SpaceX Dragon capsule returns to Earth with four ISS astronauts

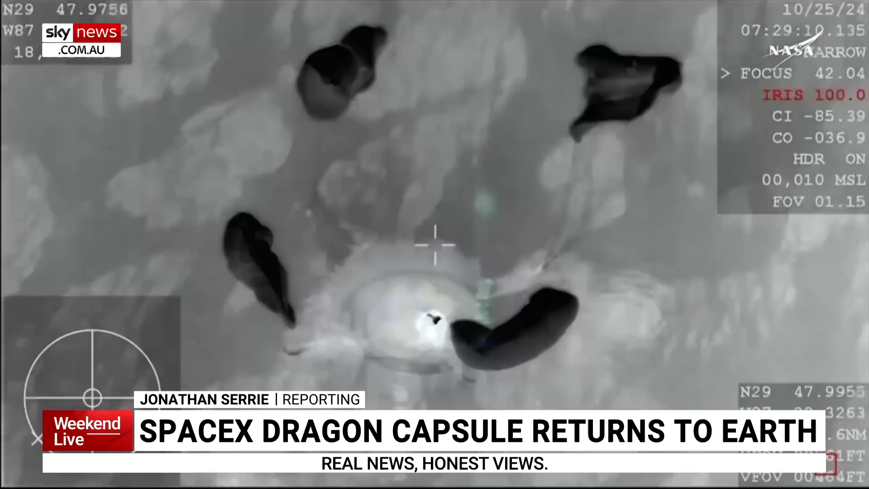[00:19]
The SpaceX Dragon capsule splashed down into the Gulf of Mexico just before 3.30 a.m.